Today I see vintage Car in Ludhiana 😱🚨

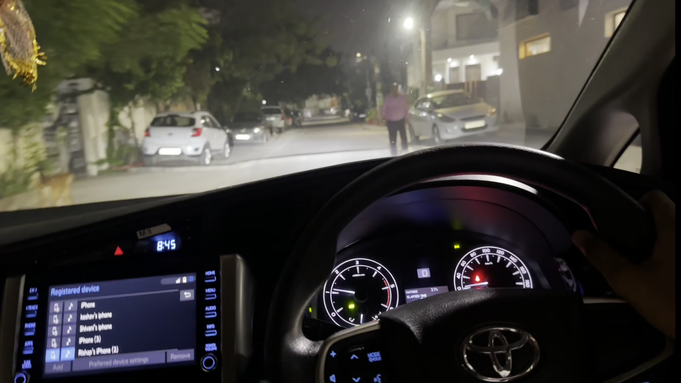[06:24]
हाथ कांपते हो यह समझो वो यार का सताया हुआ है जिसके हाथ कांपते हो एकका कॉफियल भी आगे जा रहे हैं और भाई अगर किसी को बढ़िया मौद फ्रेशनर चाहिए तो यह चुइंगम भाई खाना ट्राइड एंट मौस्ता मैं खाते ही अभी आई हूं दूसरी में खाते ही निए
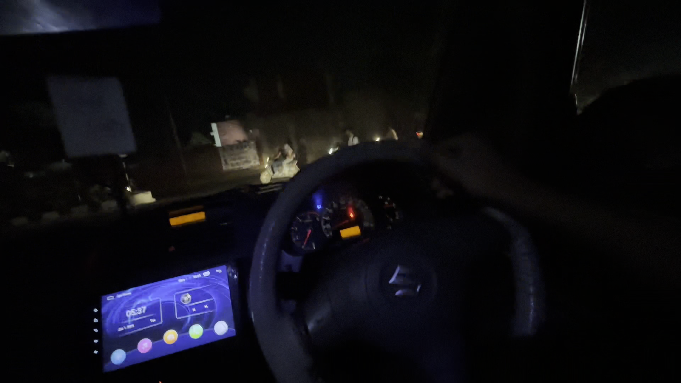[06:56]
इनोबा से सीधा आ चुके हैं डिजायर पर डिजायर नहीं है यह जो नहीं सिधा से आज में पागल है यह इसका कोई और नाम ही है और मुझे नाम नहीं आदा है और जूंसी भी मठी गाड़ी लगा लो भाई � यह गाड़िया
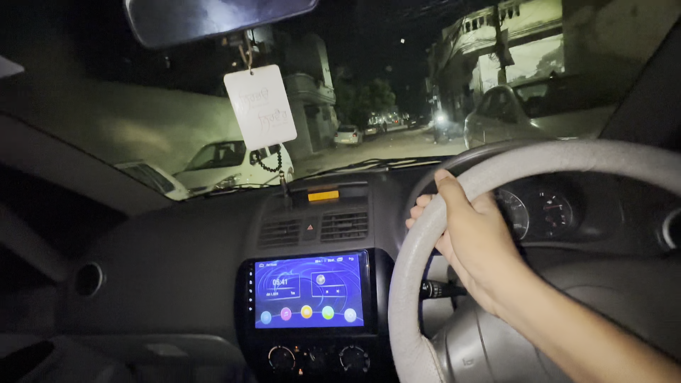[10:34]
कर सकते हैं पर पुरा मज़ा आया � अब यह जाके न अभी कल शुआ और परसो में वह वली वीडियो डाल दूंगा जिसमें यह कल ही डाल दूंगा देखेंगे वह कैसा बनता है यह वली गाड़ी है यह डिजायर निया मुझे इतना दो पता भाई